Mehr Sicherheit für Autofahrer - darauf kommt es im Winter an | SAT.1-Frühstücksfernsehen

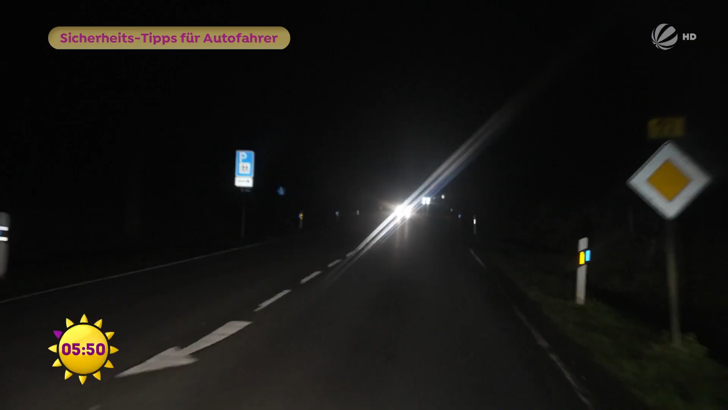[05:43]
Profi-Tipp bei Gegenlicht. Am rechten Fahrbahnrand orientieren, dort spiegelt die Fläche dann auch nicht.